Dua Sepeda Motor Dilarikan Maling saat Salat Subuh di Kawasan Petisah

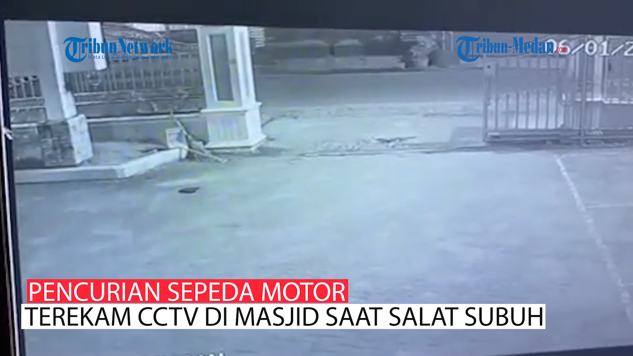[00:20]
Kemudian ada lagi ini ya, ada ini Alang ternyatanya digembok ya? Digembok
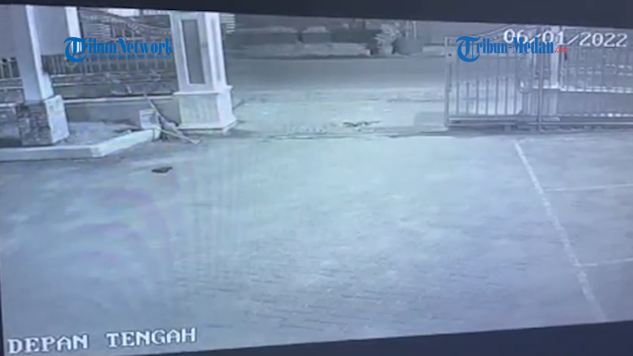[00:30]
Minta tolong ya pada warga kalau yang melihat Mohon bantuannya Ini juga ini juga di eker gua Oke
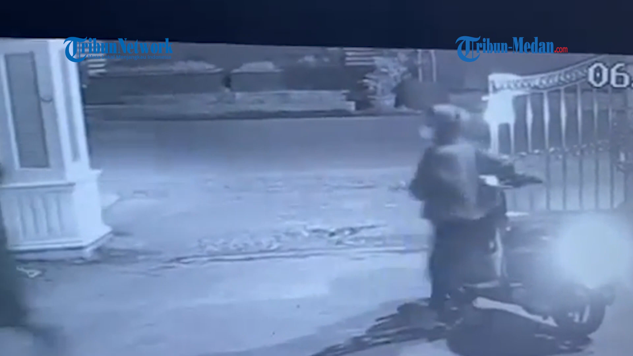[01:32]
dari rekaman CCTV Kelihatan pelakunya itu ada dua orang Tapi kalau dari saksi mata Katanya pelakunya ada tiga orang Yang satu menunggu di luar